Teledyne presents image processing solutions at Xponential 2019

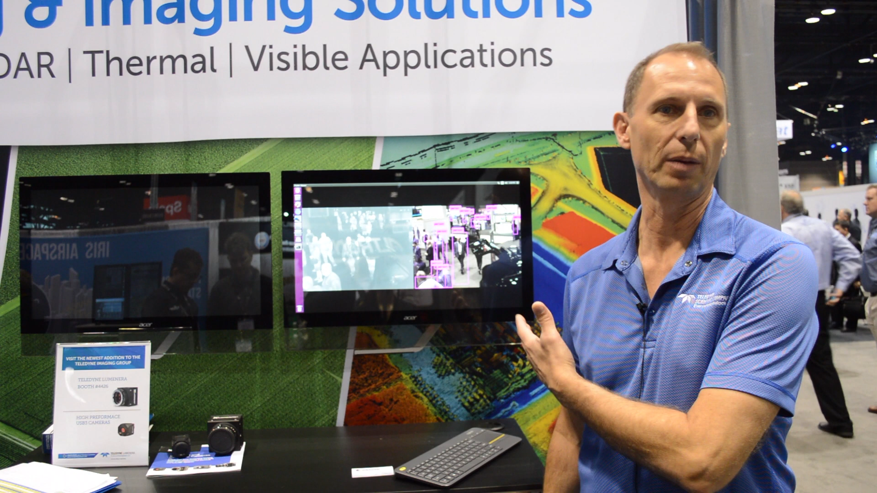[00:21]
So on the left you see that we have a thermal infrared image and on the right we have a visible image and this is on a drone that we have up above
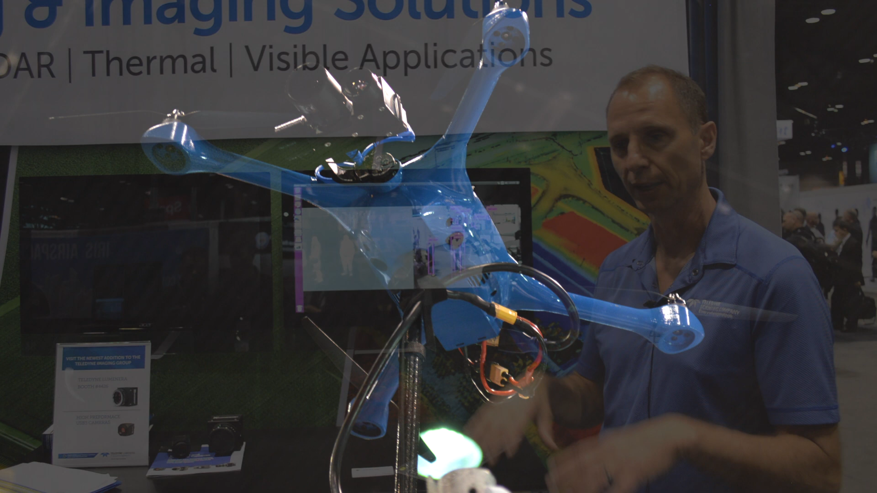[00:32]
providing kind of live imagery and you can kind of see that the thermal provides the
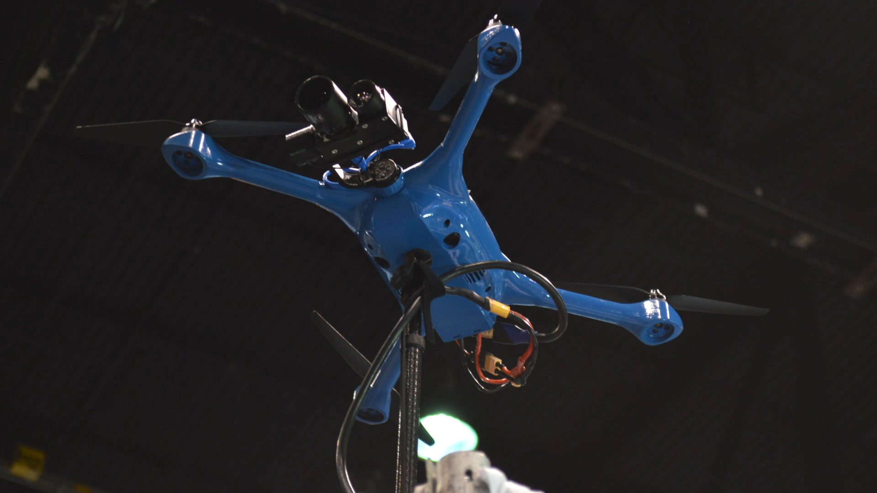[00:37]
thermal signature of the folks walking around on the show floor and then over here on the visible channel
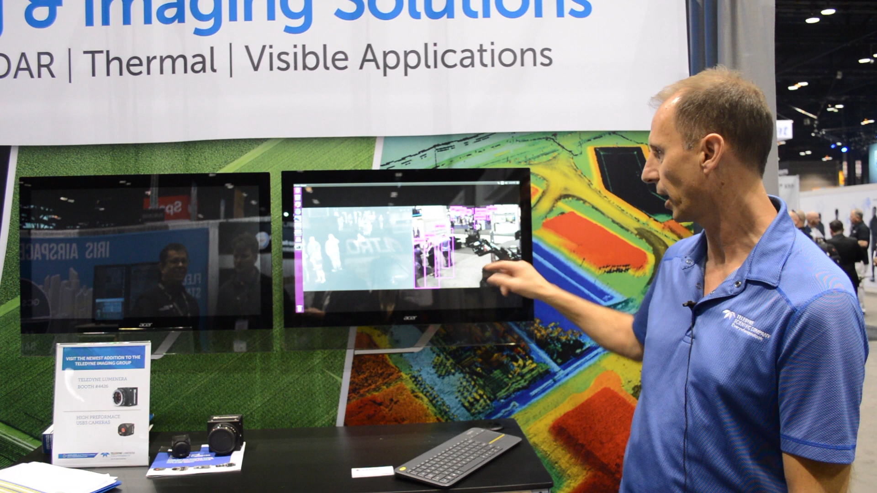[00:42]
you can see that we have an AI algorithm, artificial intelligence algorithm that's recognizing the various people in the scene. This particular algorithm recognize lots of different objects but we mostly have people in this scene. So this is pretty cool because we're doing this in real time on an Nvidia processor and it's also up in the drone but we also have
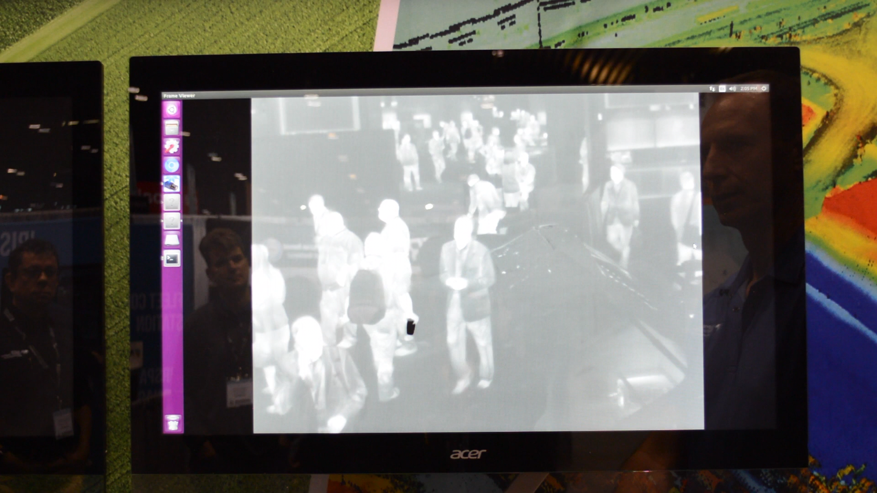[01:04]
the ability to combine the thermal infrared and the visible into a fused image so we call this our fusion algorithm and this is happening live and what you can see is the thermal signature of